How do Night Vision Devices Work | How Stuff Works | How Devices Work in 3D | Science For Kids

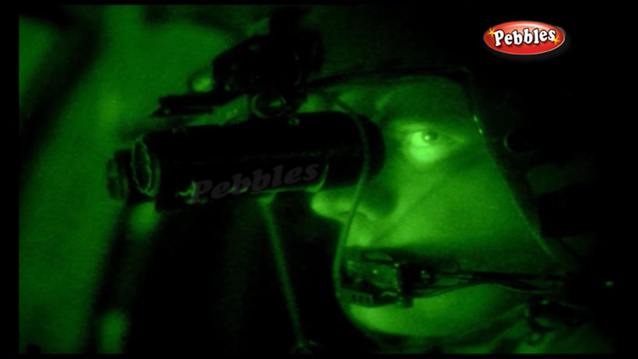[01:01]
Night vision goggles boost a dim, dark scene in a series of simple steps. Dim light from a night scene enters the lenses at the front.